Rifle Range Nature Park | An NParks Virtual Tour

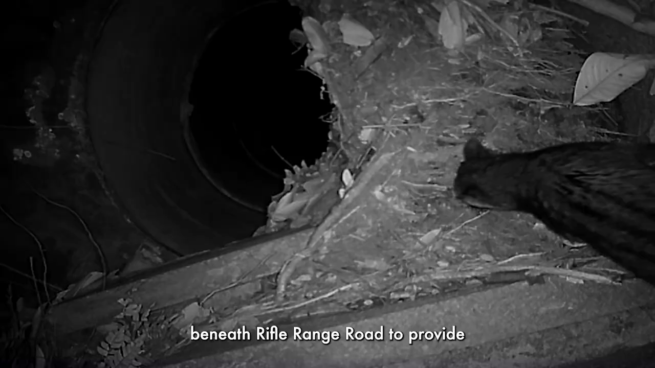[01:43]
A culvert has also been integrated beneath Rival Range Road to provide safe underground passage for small terrestrial mammals,
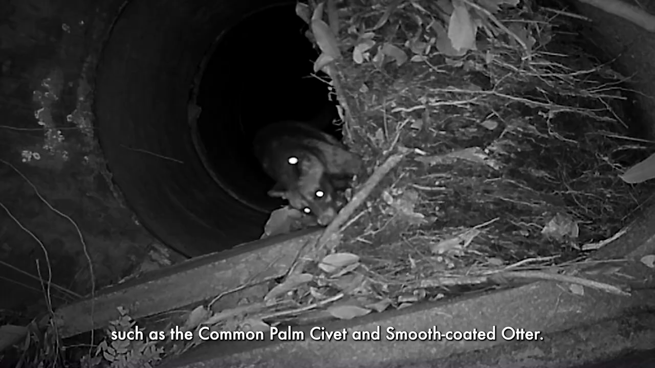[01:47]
such as the common palm civet and smooth-coated otter.